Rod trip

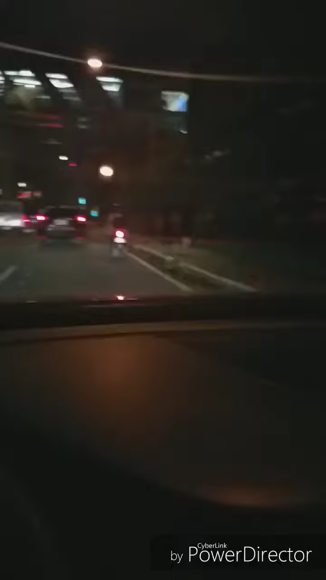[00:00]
Good evening mga kabloggers, nandito ko ngayon magdrive through kasi nagpatid ang aking amo sa Resort World. So mabalit yung drive through ni paring McDonald's sa ito. Okay. Ito si McDonald's. Yoo-hoo.